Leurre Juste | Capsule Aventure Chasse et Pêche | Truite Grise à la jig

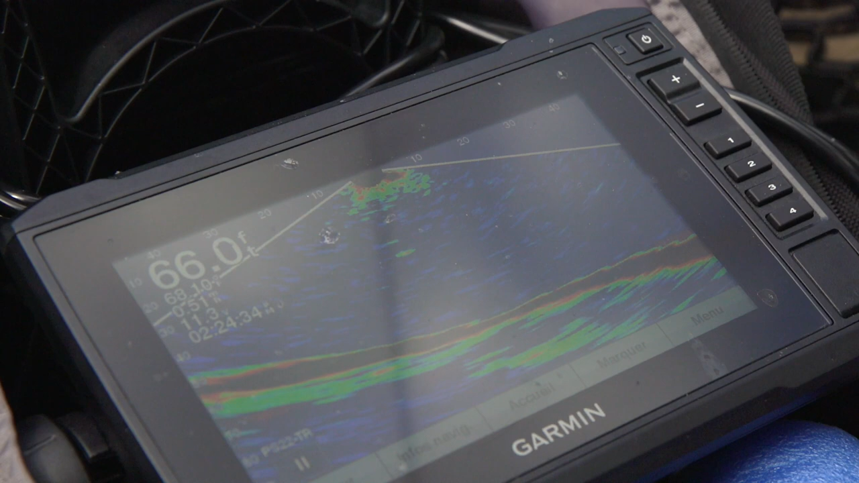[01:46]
Donc, je repère un écho dans le sonar.
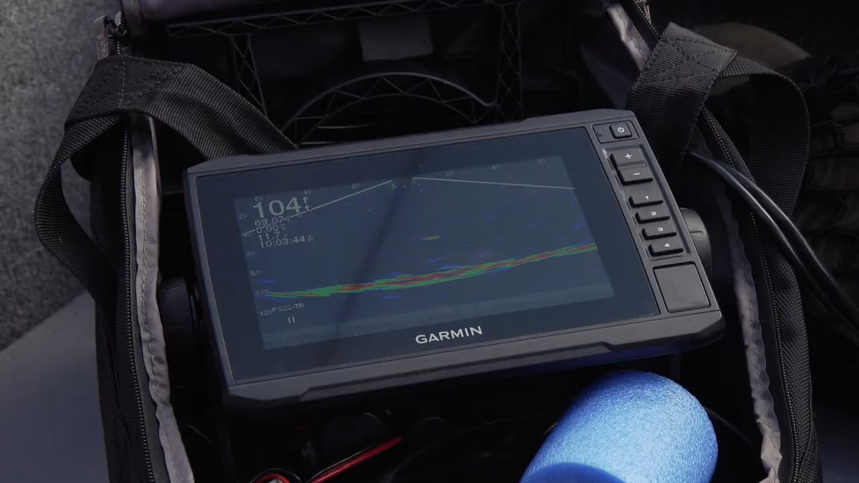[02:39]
Moi, je travaille avec le Panoptix ou le LiveScope, selon le cas. Puis c'est tellement facile.